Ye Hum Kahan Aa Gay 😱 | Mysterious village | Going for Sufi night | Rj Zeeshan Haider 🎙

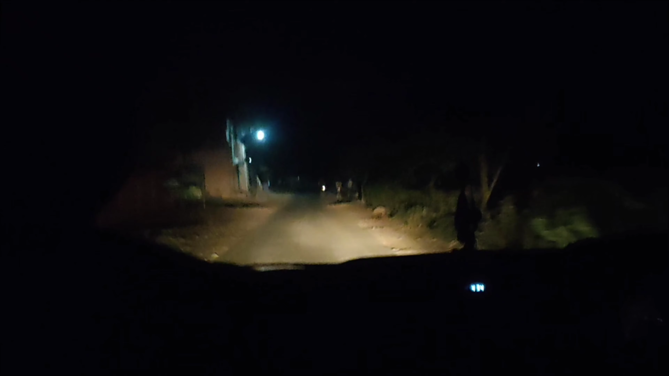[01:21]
والا سے جڑاں والا روڈ کی طرف جاتے ہوئے رستے میں سو چک رڑکاں کا روڈ جب ہم نے اندر مڑا تو کافی اندر تک ہم چلے گئے اور بلکل سناٹا تھا ہم نے جہاں جانا تھا ان کو کال کی اور ان سے ایڈریس